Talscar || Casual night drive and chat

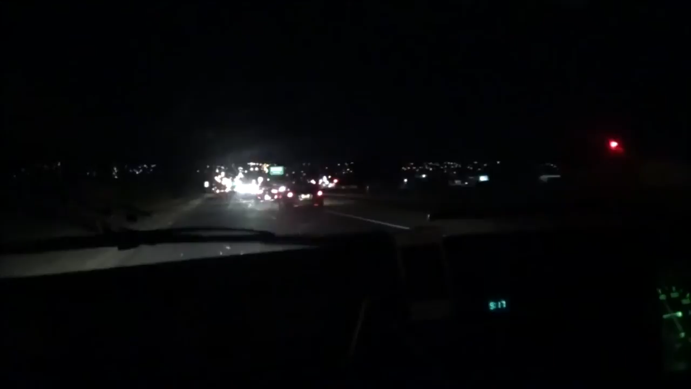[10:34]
coming back down to 60, so let's go 60. It's all cool, we're doing 1250, 60, 60 k's is 1250, so I'm going to let my car do 1250, it likes 1250 more than 1200.
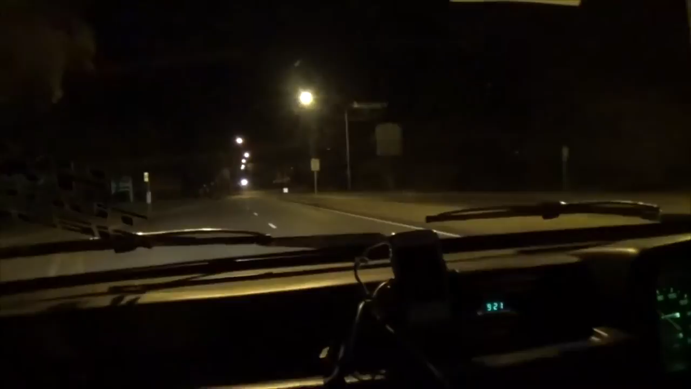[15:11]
Nothing alongside me. Oops. I believe this is a 50 road, not a 60 road. So I was just going 60. That's one thing that happens when you go from a freeway or a highway onto a normal road. You think, oh, the speed limit's this or that. And then it's like, oh no. It's 50 along here. The sign says it on the left. It was hiding behind the trees, so that's not very good.
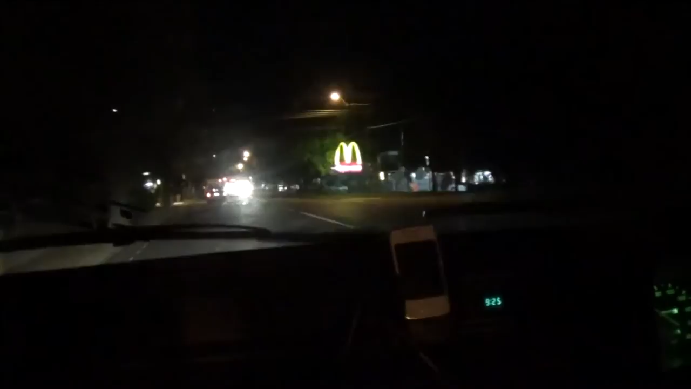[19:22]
Smoothly through this turn, even though this is a 60 road, by the way, not 50. I want to use the gears to slow down rather than the brakes. Nope, he stopped.